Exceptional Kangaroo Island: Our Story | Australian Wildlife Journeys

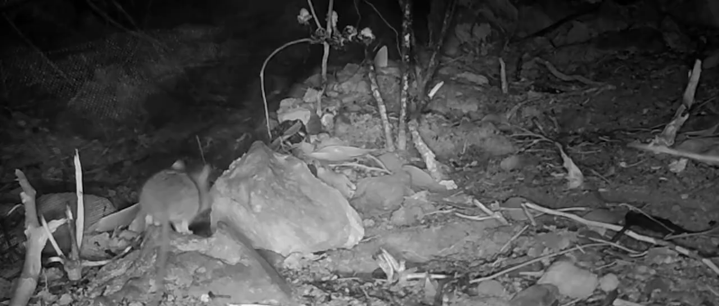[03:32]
On each side there are paired cameras so when these little critters come along in the night and they go past the camera and then take a selfie.